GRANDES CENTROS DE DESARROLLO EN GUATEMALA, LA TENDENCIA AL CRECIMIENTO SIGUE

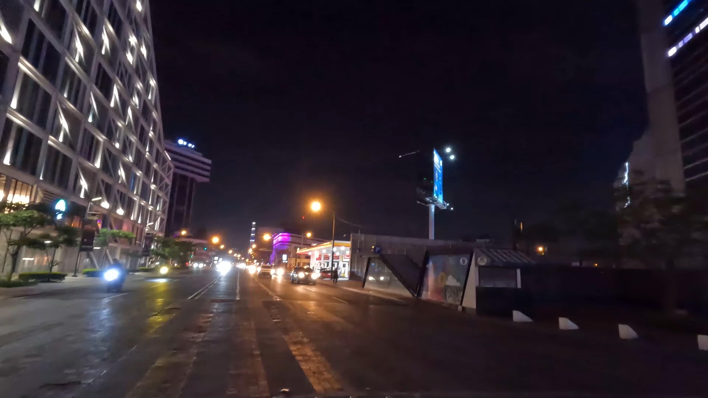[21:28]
Aún es joven. No acaba. Estamos en Plaza de la República. Zona 4. Estamos en el corazón del Cantón Exposición.
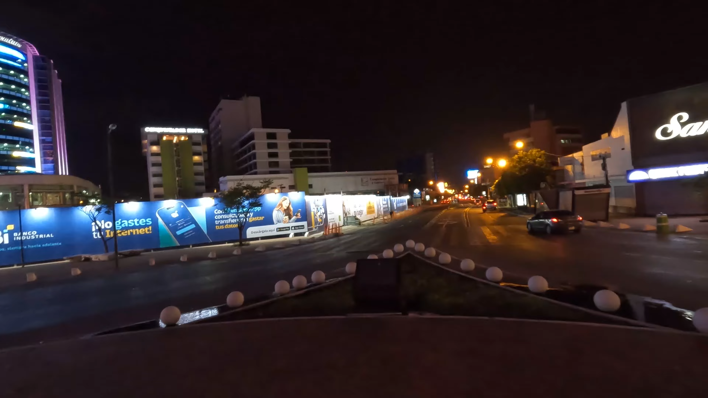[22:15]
Ese ya está bajo construcción. Estas dos torres. De este banco. Banco industrial.